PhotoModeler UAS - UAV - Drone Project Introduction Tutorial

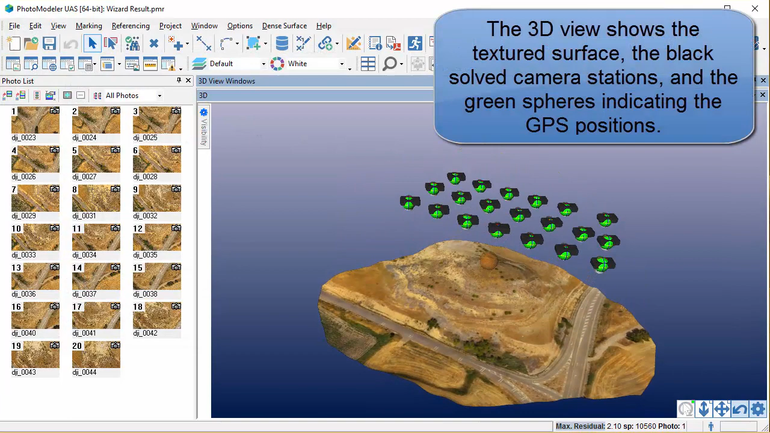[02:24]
The 3D view shows the textured surface, the black solved camera stations, and the green spheres indicating the GPS positions. The visibility settings can be adjusted to just show the surface.
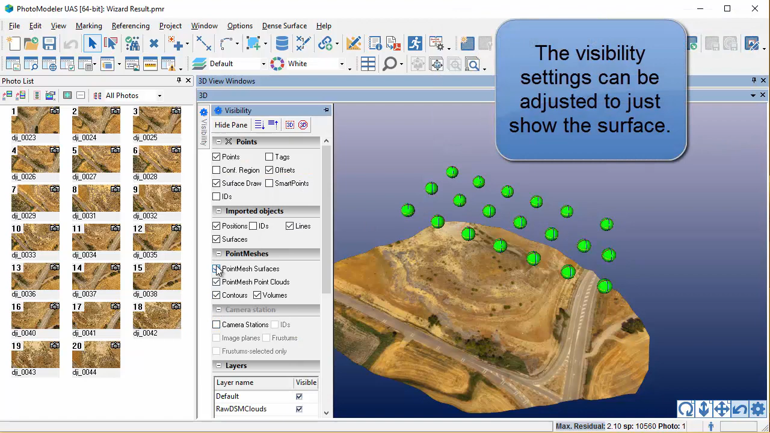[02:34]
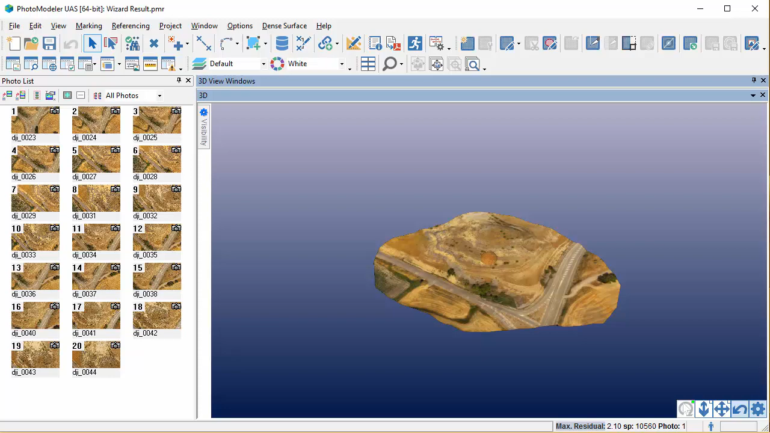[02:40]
Adjust the visibility settings to just show the smart points.
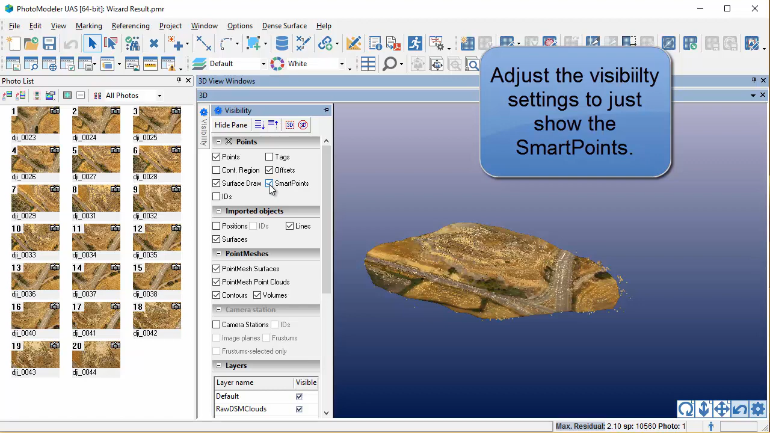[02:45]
This sparse set of points was used to solve the camera positions and create the approximate triangulation.
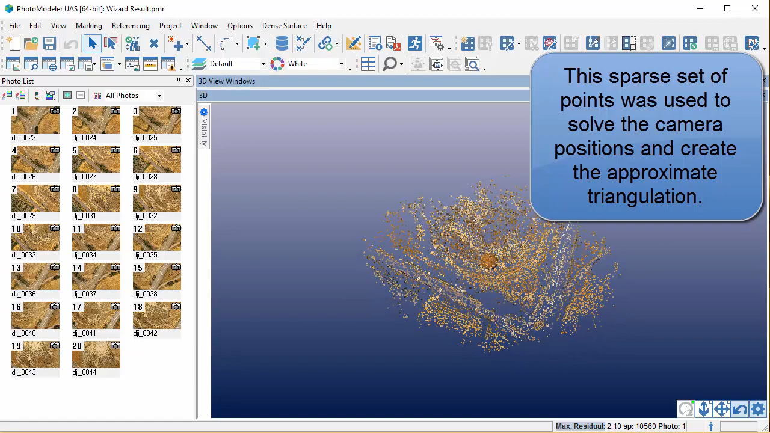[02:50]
We have completed the first stage of a typical UAV project, setup and initial processing.